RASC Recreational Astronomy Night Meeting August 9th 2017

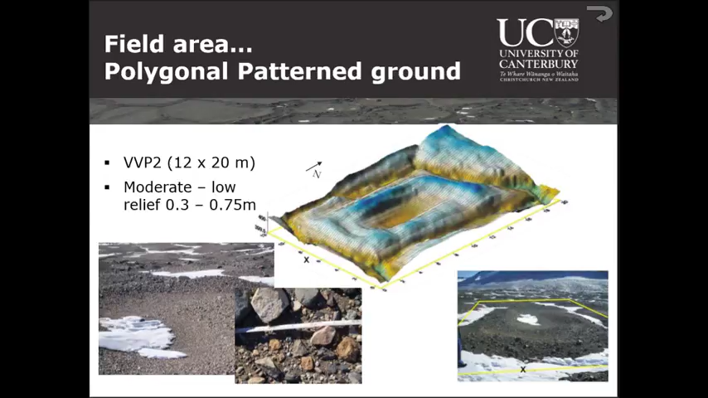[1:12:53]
This is sort of typical surface. And this is the classic shape. So it's got, here are the cracks that are infilled. Here's a ridge that builds up because of the deformation of ice adjacent to those cracks. And you have a central hollow.
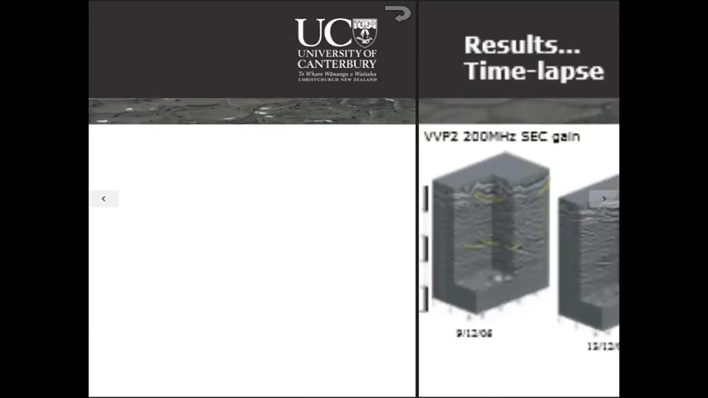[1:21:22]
And we see these different reflectors in here, and we can see them again.
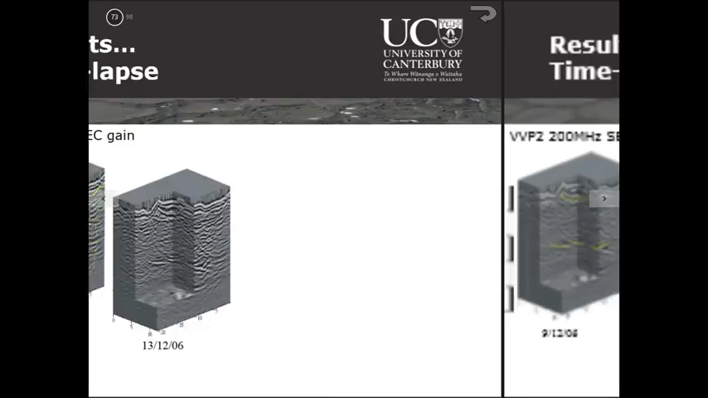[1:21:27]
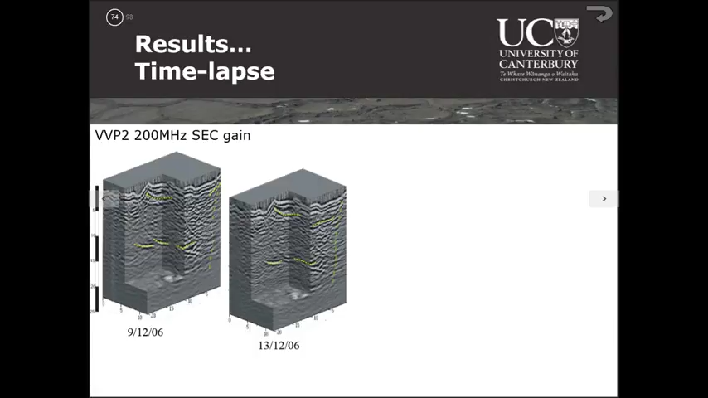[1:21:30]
But the crack, you know, it looks as if that zone of attenuation is expanding a bit. But these cracks, you know,
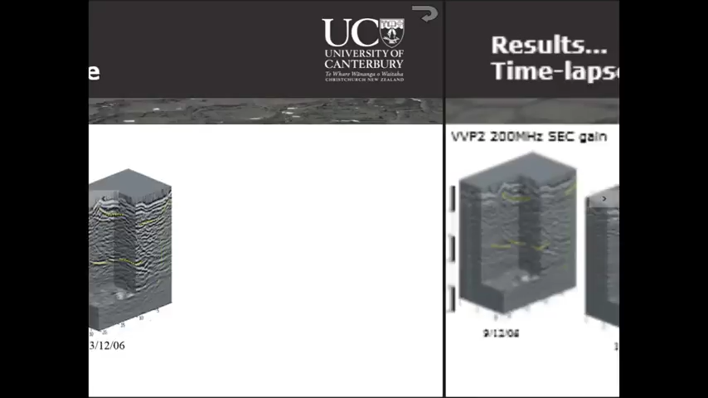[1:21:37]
they don't look exactly the same. They start to change a little bit. Notice here with this zone of attenuation looks a bit different again.
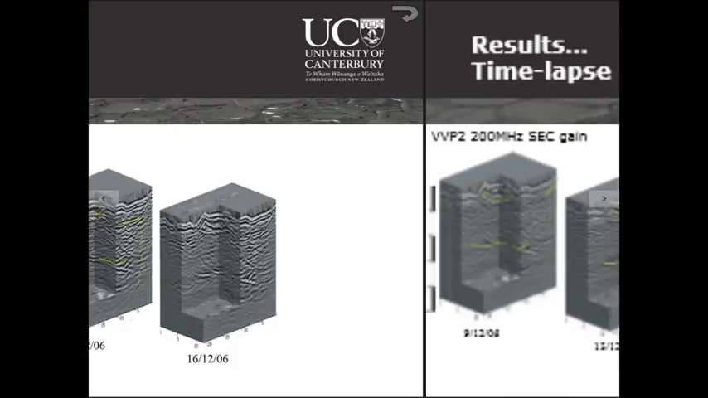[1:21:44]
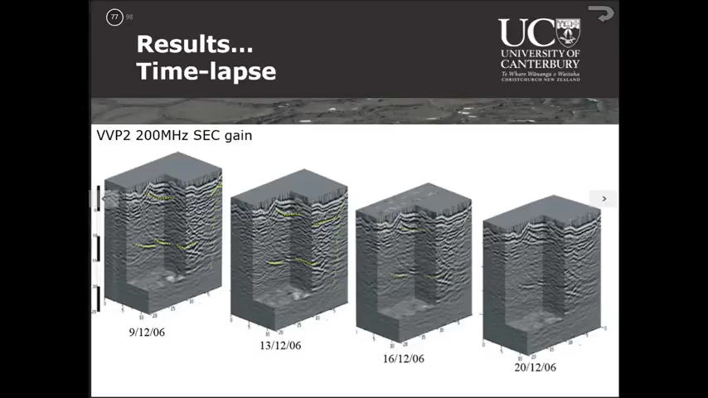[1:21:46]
And so we did about every 3 to 4 days. And we didn't expect to see much change because it's just one thaw. And yet, we actually see some significant changes just over the space of a few weeks.
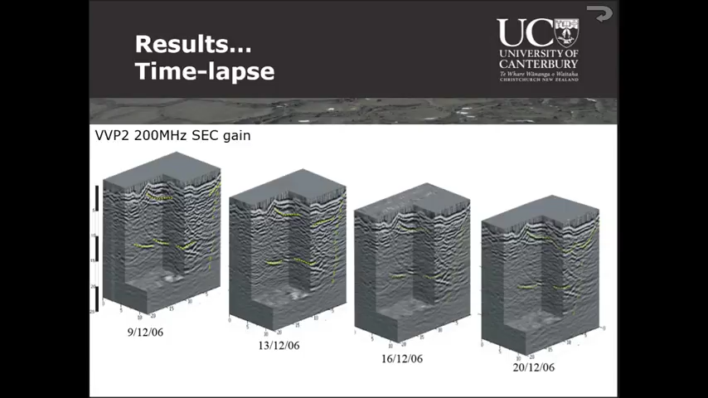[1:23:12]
So we've got then deformation over even, we see slight changes even just over one short period. Now, part of that might be due to the changes in the active layer, with that thin layer of water dissolving ions, which tends to
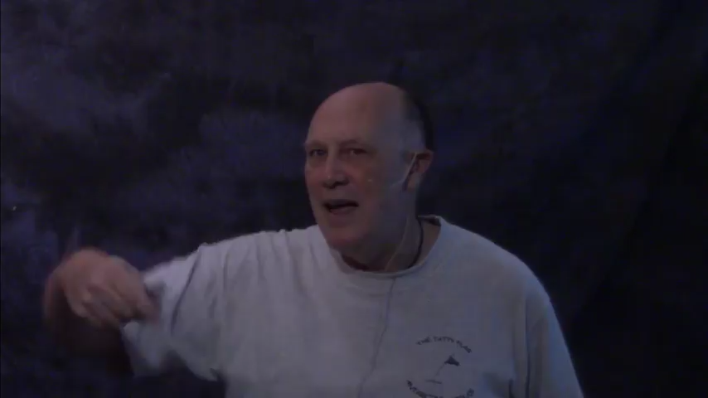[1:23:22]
scatter or attenuate the radar signal a bit more than otherwise. So we see reduction in signal response.
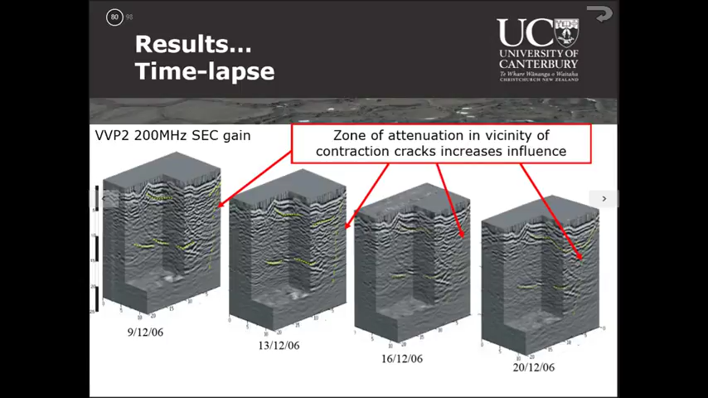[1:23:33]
We see the attenuation changing. And we also see these changes in the cracks.
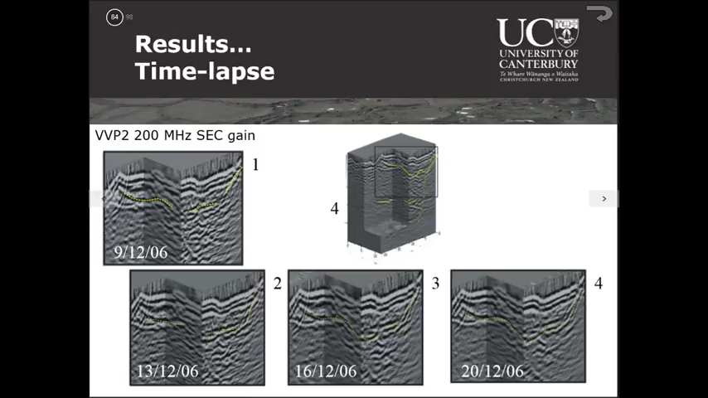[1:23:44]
Okay, so you can see there are subtle changes in here in the morphology of these reflectors. Now, they're subtle.